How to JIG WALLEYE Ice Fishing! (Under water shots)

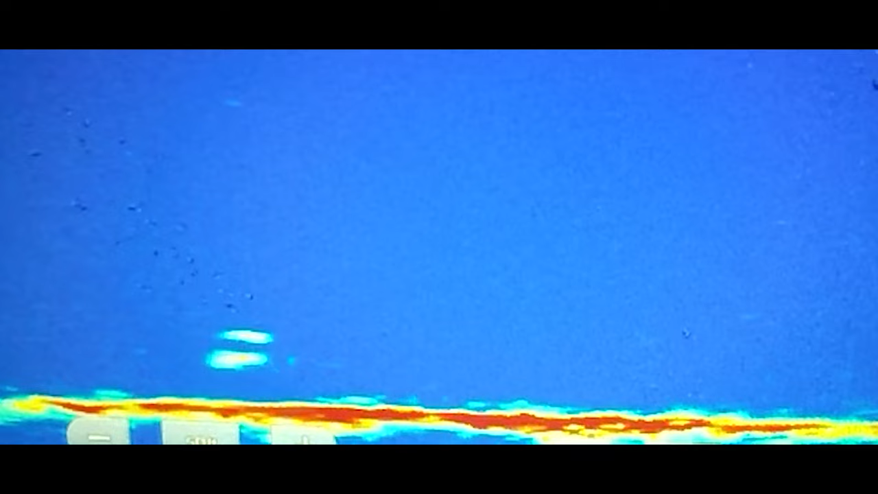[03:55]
Okay, lift up a little bit. Keep lifting. He's gonna smash you. Oh shit.
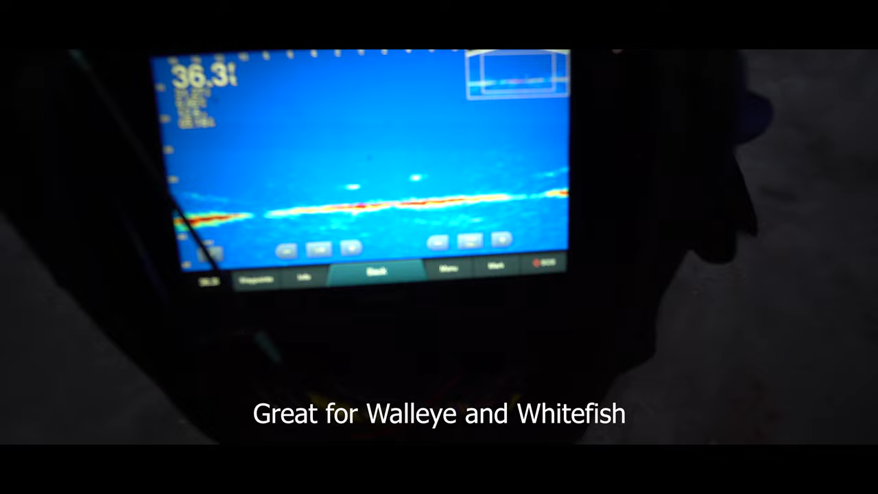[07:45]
So I'm gonna keep jigging like this and wait for a fish to come in. Once that fish comes in, I'll wait till it's right close to the rod,